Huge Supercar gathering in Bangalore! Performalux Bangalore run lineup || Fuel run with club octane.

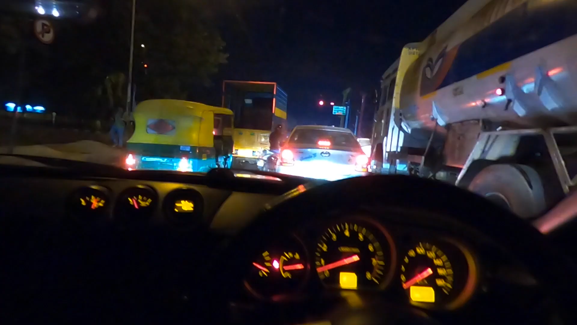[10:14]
by the way check this car out we've got some red interior super sick goes well with the paint that's on point all right so finally people showed up there's your george s6 as you guys remember we got a glc
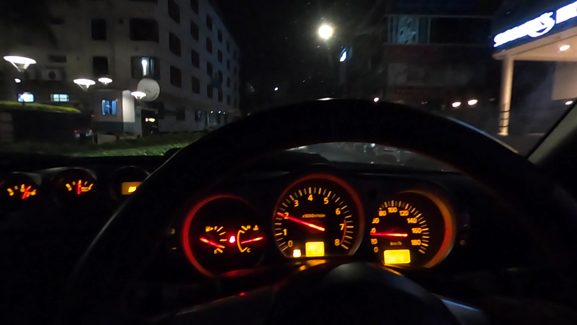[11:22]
out here now at the m3 we got shrie up there in the mustang popping and banging
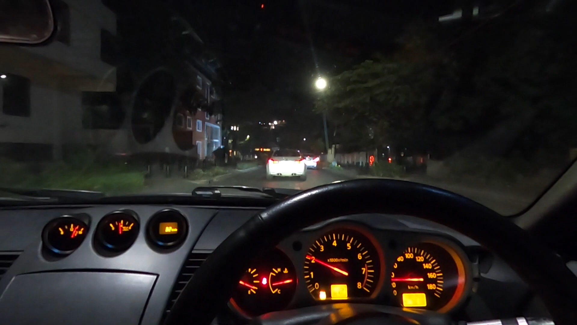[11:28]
trying to keep up with these guys man they're nuts out here in the mustang and on here on
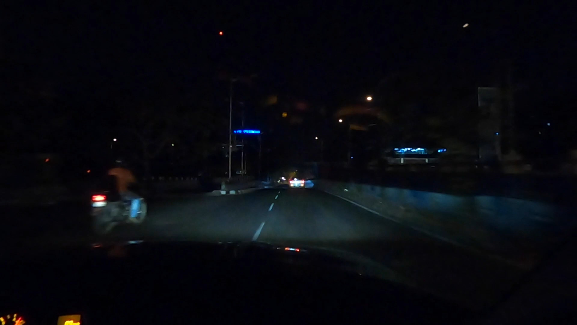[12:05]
so we finally got to the pump fueling up and then we're going to go for a little spin
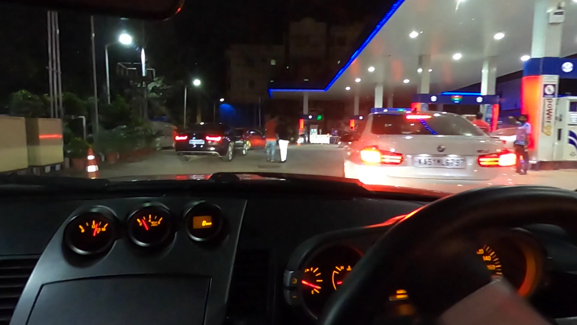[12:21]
try to get some action going boys lining up